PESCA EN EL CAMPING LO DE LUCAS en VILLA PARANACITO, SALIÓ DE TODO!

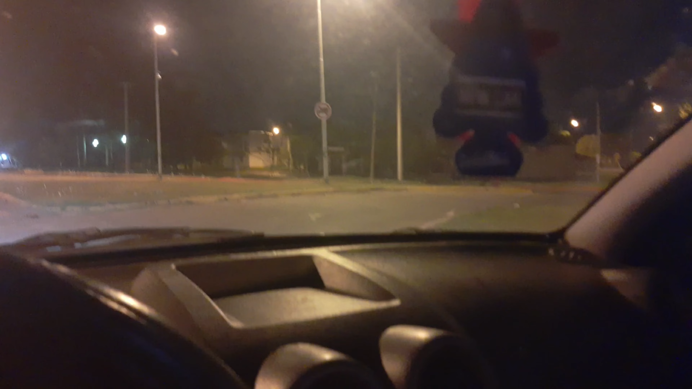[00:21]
Hace un montón, no llueve y bueno. No, falta poquito, llegamos a Villa Parnasito.